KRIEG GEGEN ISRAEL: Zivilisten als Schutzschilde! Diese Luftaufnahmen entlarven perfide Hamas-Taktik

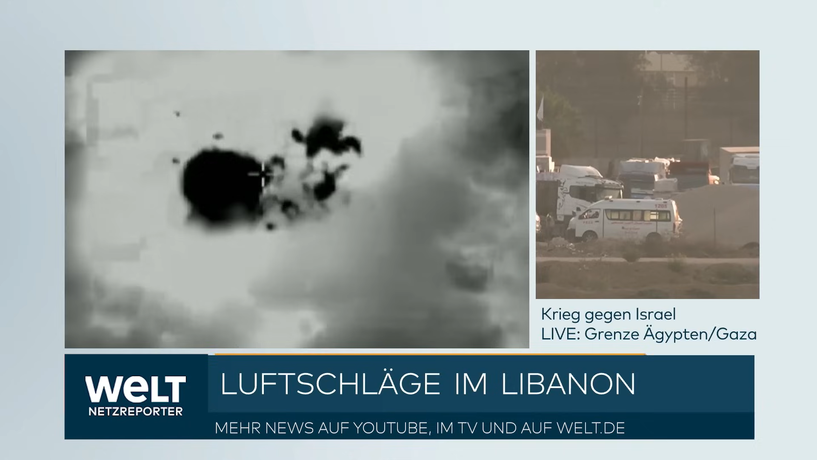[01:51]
Von dort aus sollten Panzerabwehrraketen auf Israel abgefeuert werden. Die Hisbollah provoziert eigentlich vom ersten Tag an, seit der Krieg ausgebrochen ist, 7.